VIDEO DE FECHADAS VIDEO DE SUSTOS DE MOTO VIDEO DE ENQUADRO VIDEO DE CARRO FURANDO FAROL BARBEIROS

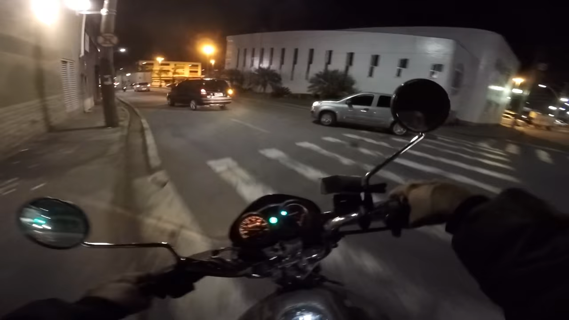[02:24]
Três faixas aqui né? É três faixas não é? Três faixas ou é duas? Ha, tá de brincadeira tio Olha o outro também Que que é isso tiozão?
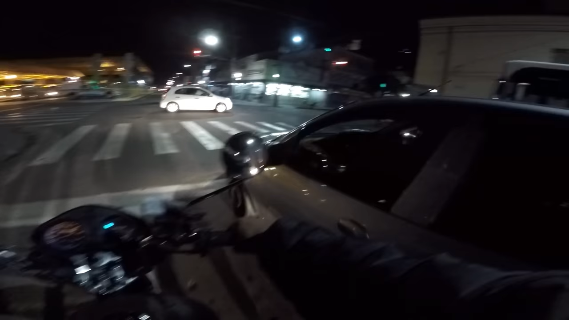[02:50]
Não me viu irmão? Não me viu? Então mas tava lá atrás Cê tem que dar seta, olha direitinho Se não te tá vindo ninguém você entra Não pode entrar em cima das pessoas assim cara
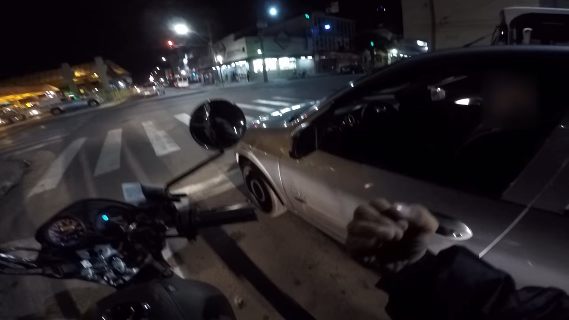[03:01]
Não, não é assim não mano Aí cê derruba o motoca aí fica ruim pro cê Tá mano, mas eu tava na minha faixa entendeu? Tá mano, mas eu tava na minha faixa entendeu? Talvez se fosse uma carreta cê não tinha entrado né mano Deu seta e entrou Ha, tá de brincadeira tio Cê deu seta e entrou É assim que faz né?
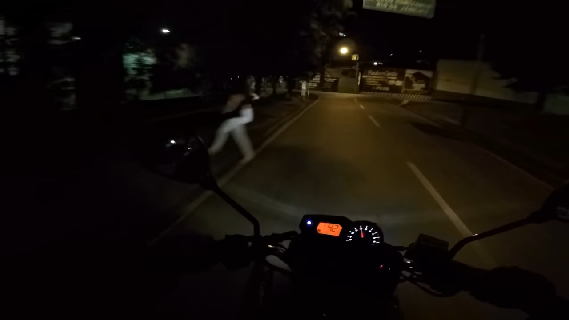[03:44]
Quer morrer? Quer morrer tio? Ó os cachorros ó ó lá Ó o pigo ó Saiu aqui tio...
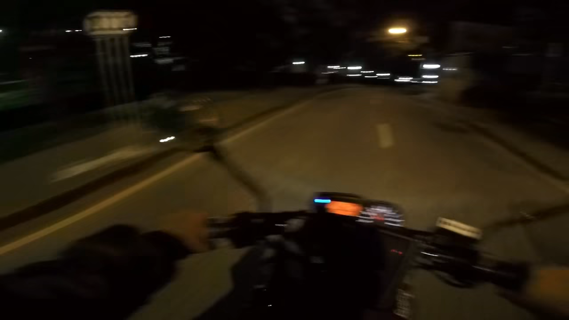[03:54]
Presta som ô ô rop мир Furando o farol, seu idiota Me arrebentar
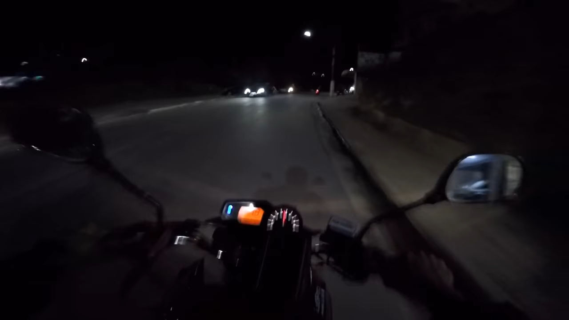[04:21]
Rapaz anda hein tiozão Tá pensando o que tio Nesse tanque de combustível aí tem gasolina adulterada Tá com naftalina, querosene Combustível de avião tiozão É, vai com Deus, que Deus te proteja Eu vou de boa aqui tiozão Porque eu estou esperto
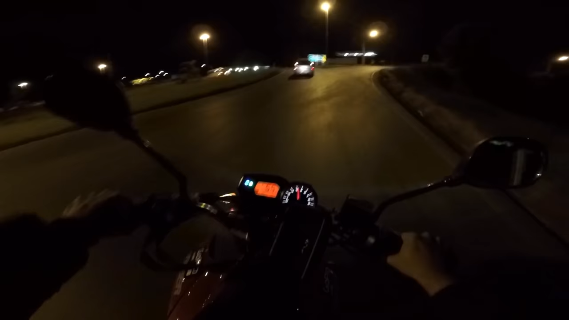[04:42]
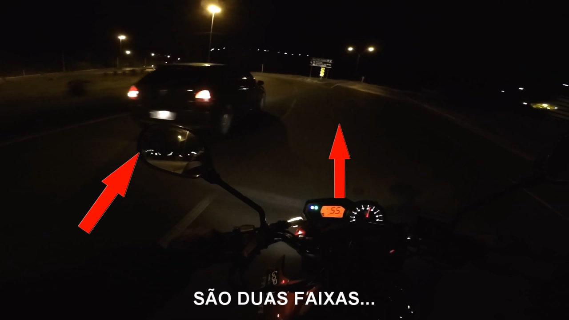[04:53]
É duas faixas, duas faixas Que que é esse tiozão? O que que tá rolando? O que que tá acontecendo tiozão? Ha! Tá atordoado?
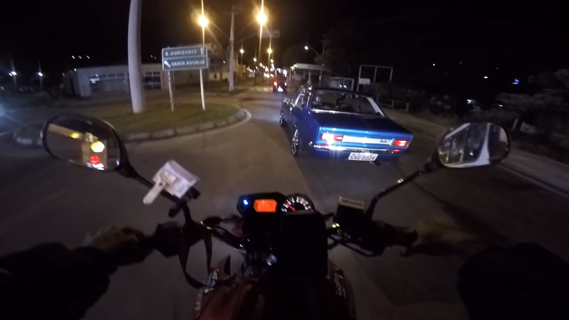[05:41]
Tá louco tiozão Você vai ultrapassar na curva tio Tá de brincadeira hein Você é doidão mesmo hein tio É lá de água aí o tio doido
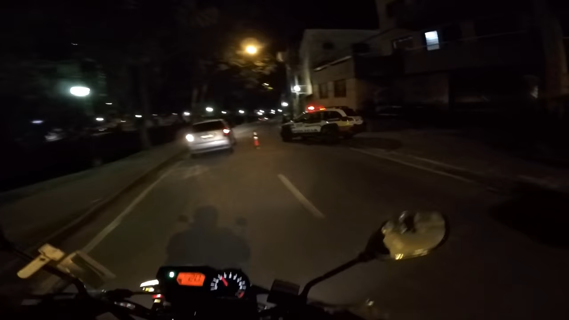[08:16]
Prontinho tiozão, já fomos liberar da Blitz irmão, tá tudo certo. Tudo ok, os caras estão fazendo o trabalho deles, parabéns a polícia militar aí. Aqui em posse de calo tá tendo muito problema de roubo de moto. E eles estão de parabéns, tem que fazer isso mesmo tiozão, isso é uma proteção pra nós mesmo. É nóis.